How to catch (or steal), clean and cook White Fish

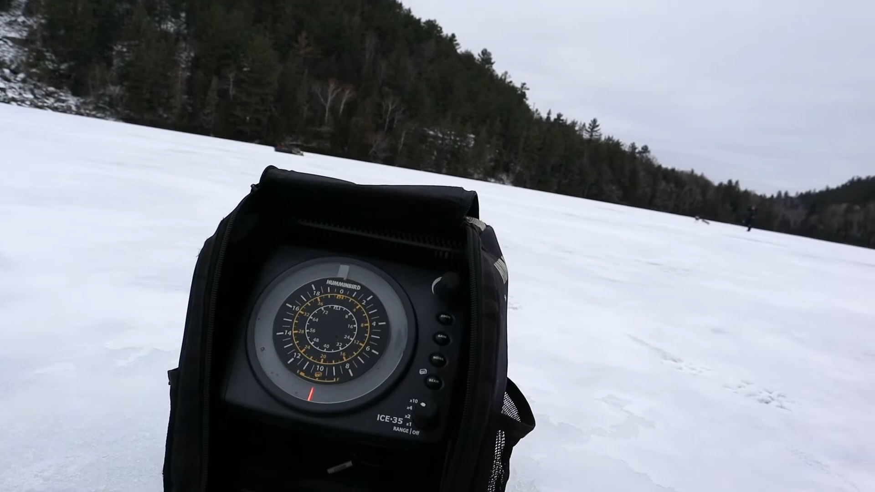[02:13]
up and down and what will happen is when when a fish shows up in your screen actually that's a fish right there.
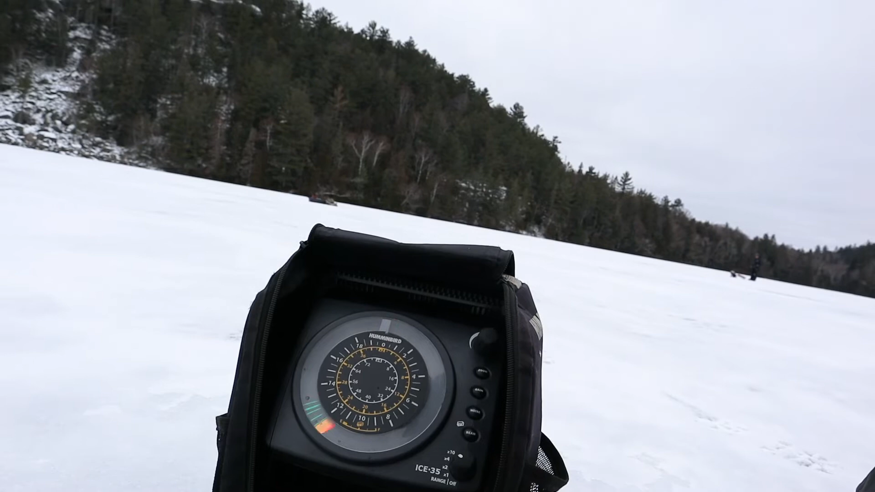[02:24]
And I probably should try to catch that.